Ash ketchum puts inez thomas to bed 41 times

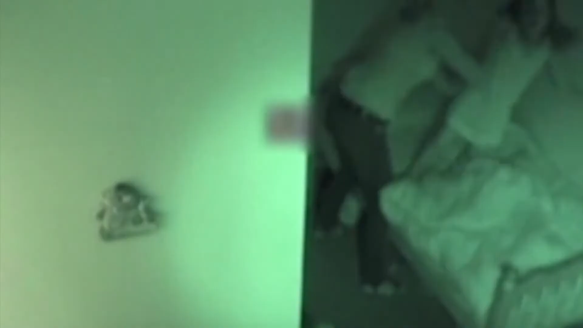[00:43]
It's nine o'clock, and time for mum's first attempt to put Paige in bed.